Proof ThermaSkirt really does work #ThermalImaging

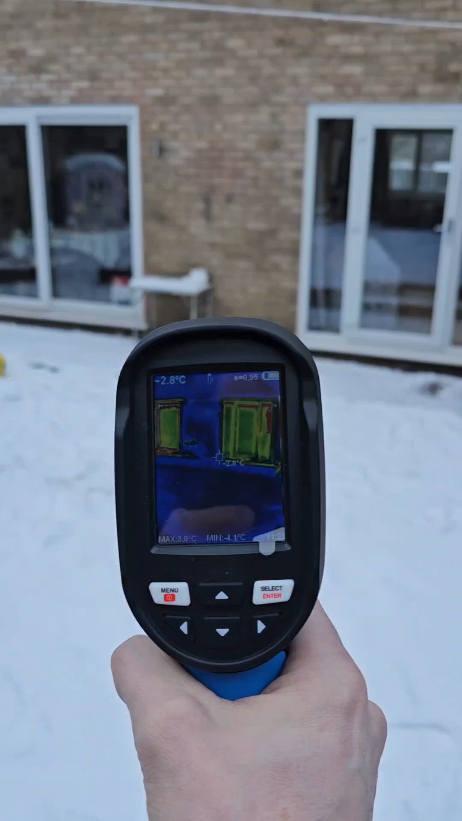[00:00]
On screen: spot -2.8°C, min -4.1°C
this is a video for all the haters who just keep telling us that a product that's been on the market for 15
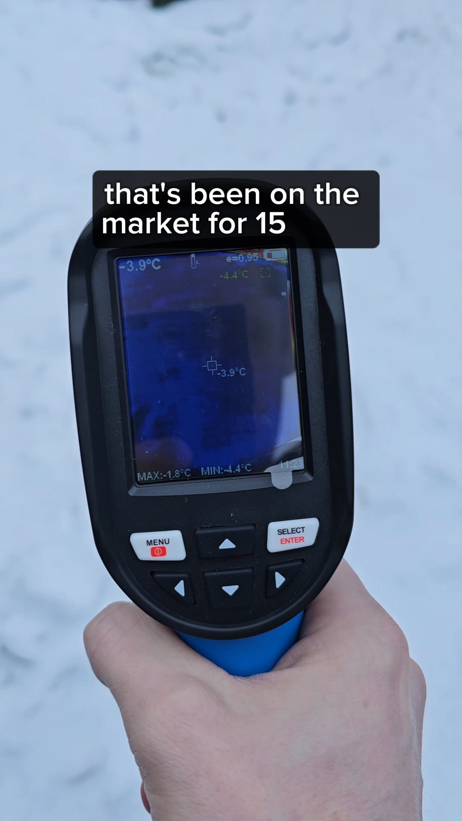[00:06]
On screen: spot -3.9°C, max -1.8°C, min -4.4°C
years doesn't work so it's minus 4 outside you can see this property is minus
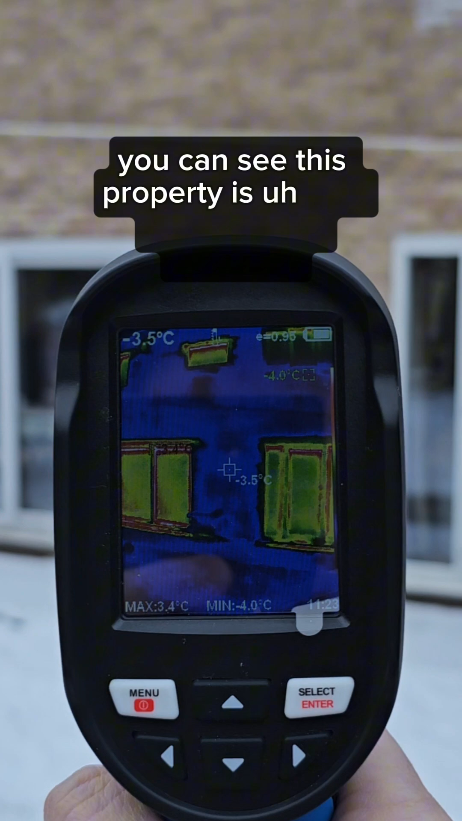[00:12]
On screen: spot -3.5°C, max 3.4°C
3.5 it's minus 7 overnight so
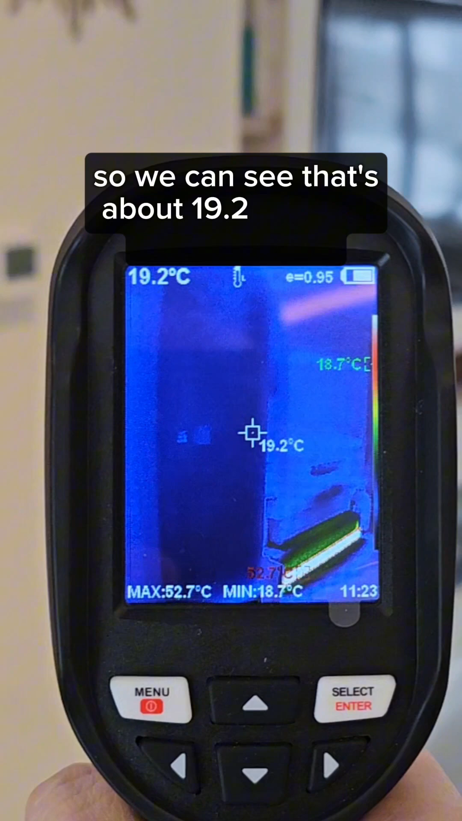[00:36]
On screen: spot 19.2°C, max 52.7°C, min 18.7°C
19.2 on the walls 20 21 the floor it's around 19
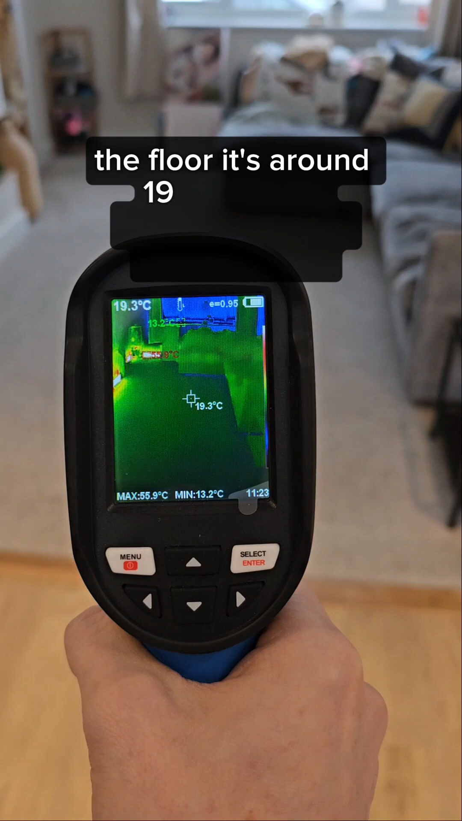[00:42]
On screen: spot 19.3°C, max 55.9°C, min 13.2°C
and the external wall it's around 18.7 the
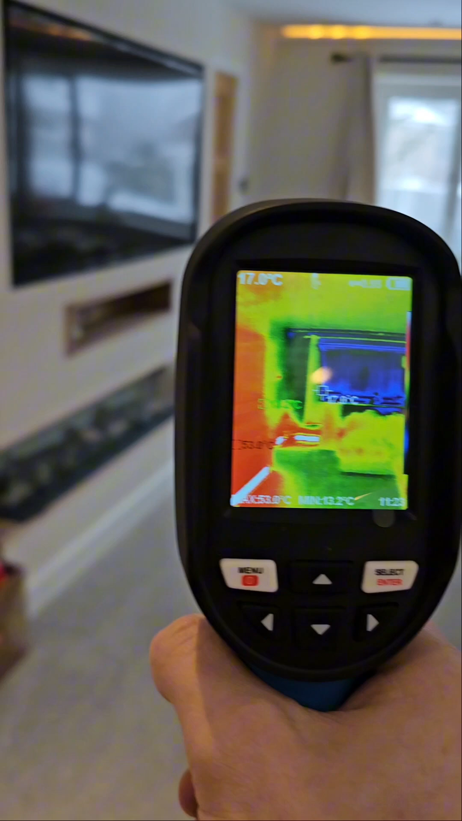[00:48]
ambient temperature of the room is it's currently 21.6 it's set to 22 which
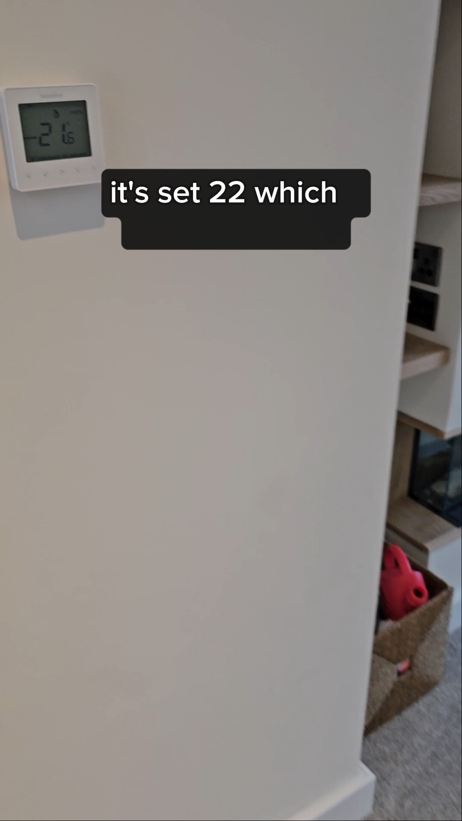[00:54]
I know is mental but people always turn their heating up when it's colder outside and
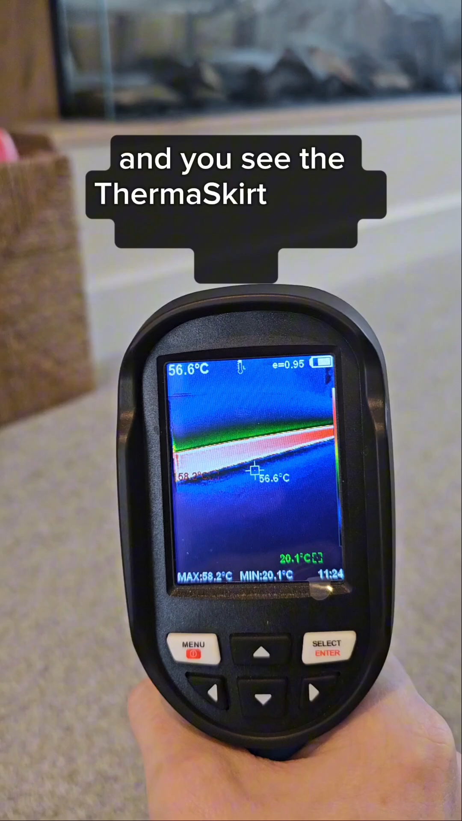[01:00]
On screen: spot 56.6°C, max 58.2°C, min 20.1°C
you see the thermoskirt here is running around 57 56 the the